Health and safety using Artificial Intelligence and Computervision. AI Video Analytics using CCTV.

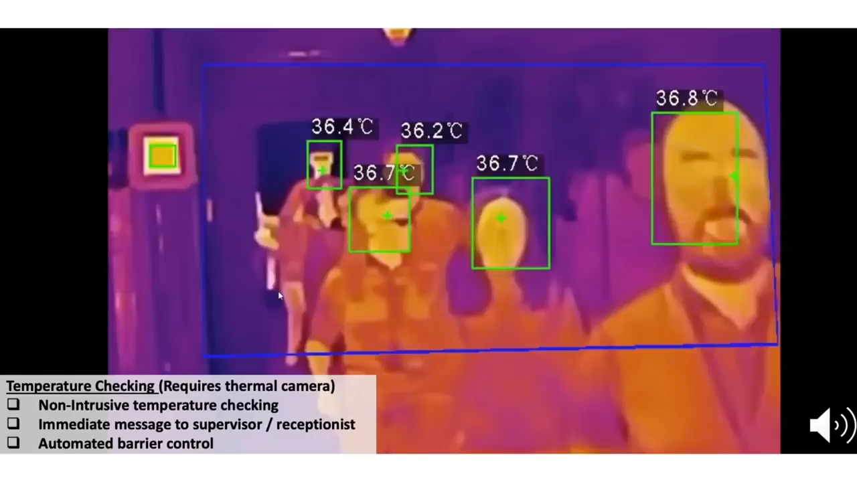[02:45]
i guess the the third area for covid here and this is looking at temperature checks so
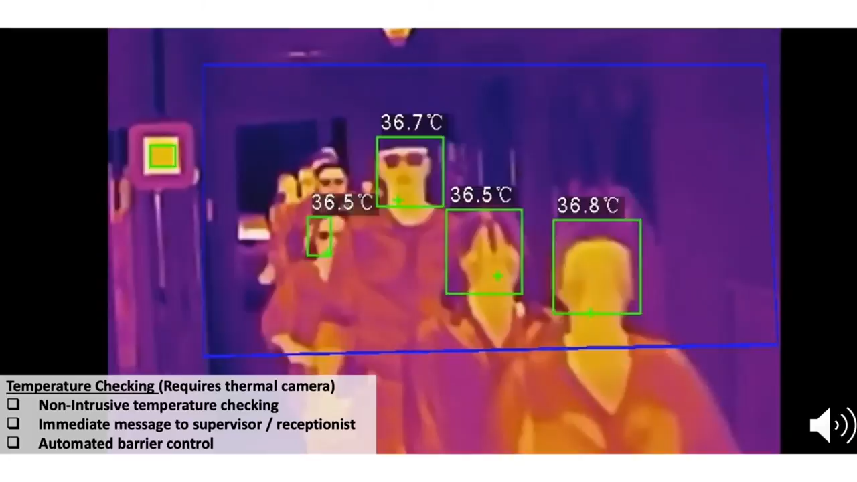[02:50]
if you do have a thermal cable uh this last uh one i don't have clips for but uh